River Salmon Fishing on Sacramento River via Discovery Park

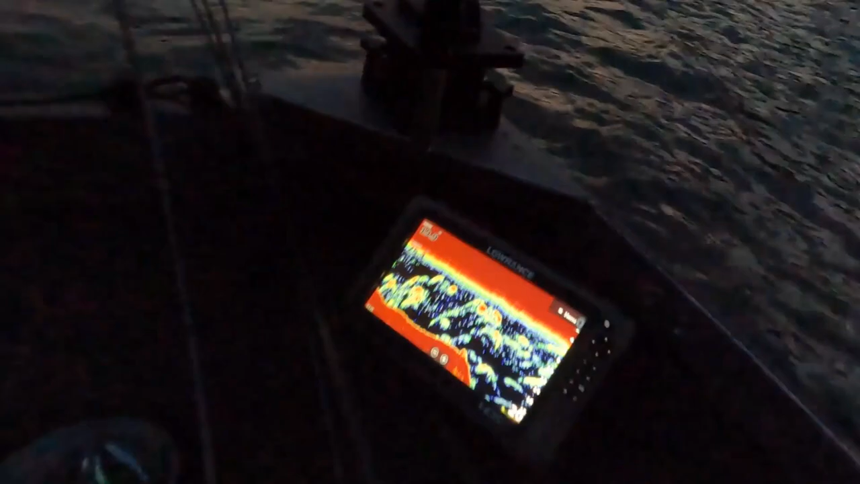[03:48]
of fish on uh fish finder
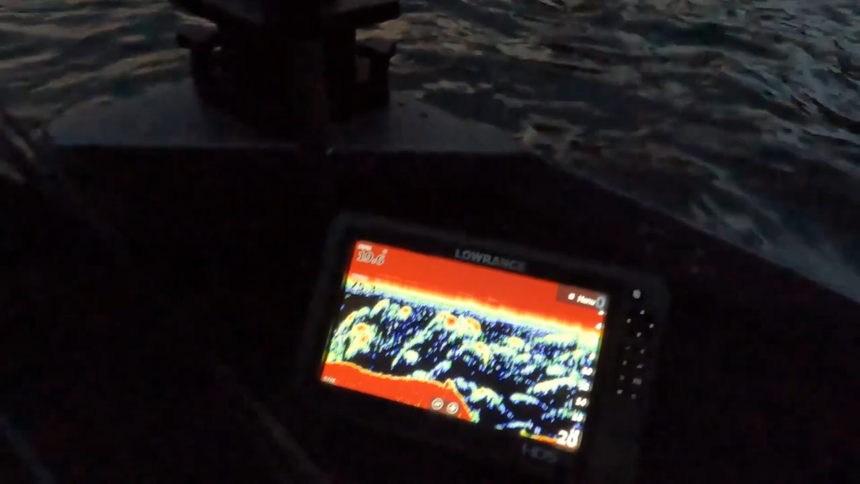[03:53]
it's about 19 and a half feet depth here about 20 feet or so